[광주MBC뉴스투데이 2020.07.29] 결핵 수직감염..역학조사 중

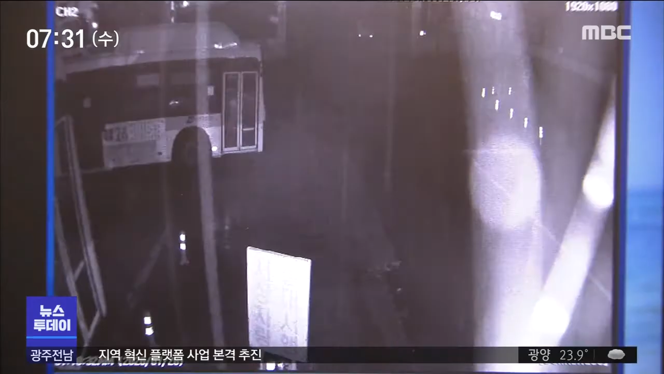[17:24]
광주의 한 시내버스 차고지입니다. 비옷을 입고 마스크를 쓴 사람이 버스 앞에 나타나더니 수차례 껑충껑충 뜁니다.
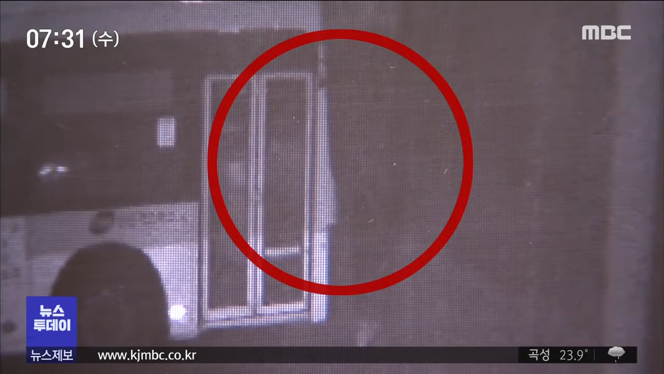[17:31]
둔기를 이용해 버스 앞에 달려있는 사이드미러를 파손하고 있는 겁니다.